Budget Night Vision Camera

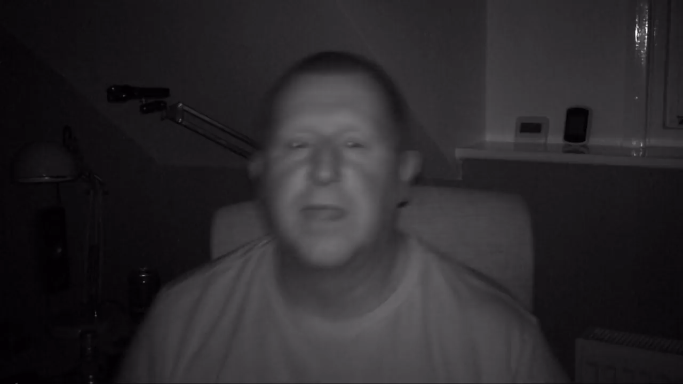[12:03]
at me and as you can see it is workable it is doable it does I mean I can tell you it isn't I am in the dark and when I turned everything off I needed my head
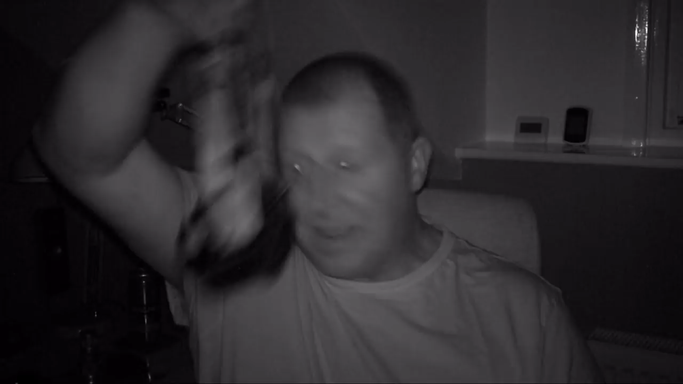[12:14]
torch to see where I was going there you are this is it and it's absolute basic format this is the video camera with just itself so all in all I'm about a meter away from the camera I don't think it's too bad I think that's okay but is it worth it well I can see in the dark and I can't with my other one so from that point of view yeah it's all right I'm happy that I can see in the dark with it and film in the dark with it
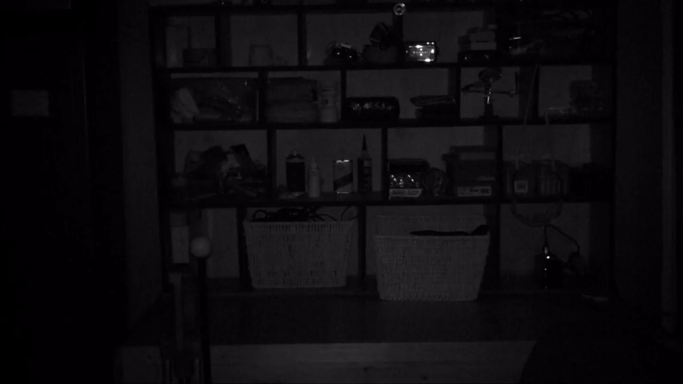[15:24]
so there's my workstation then that is literally two just over two meters away and now I'm going to turn on the additional torch boom massive difference that's a 10 pound torch now let's overkill with the nightmaster 800 too much we I don't think we need to look at the nightmaster 800 anymore it just completely floods out anything
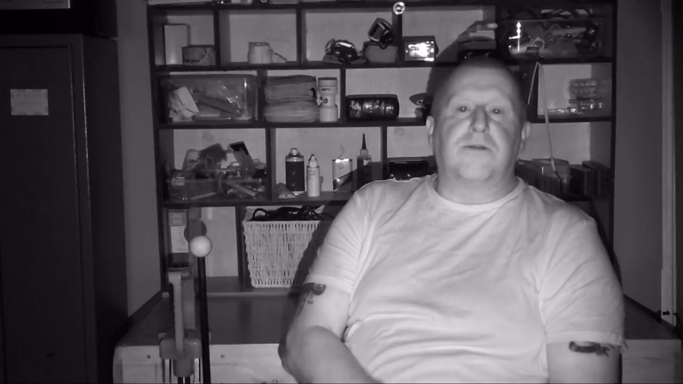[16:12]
yeah I think that's a pretty good from what I can see in my viewfinder that's a pretty good shot I don't particularly have a problem with that I think that's uh pretty good to be honest with you
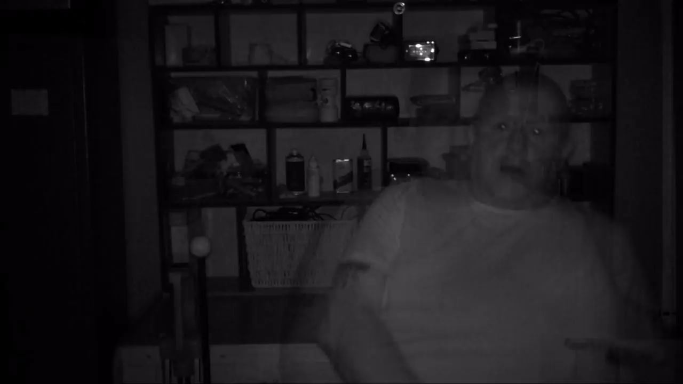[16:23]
let's turn off the additional torch now two meters away with that setup and as you can see I'm starting to blend into the background quite a lot I don't know the picture quality I can't see I can't see myself anywhere near as clear as I was before but yeah there's a distinct difference and it's quite clear so going back to our infrared torchlight again I think that pretty much concludes what I think of the camera on its own and compare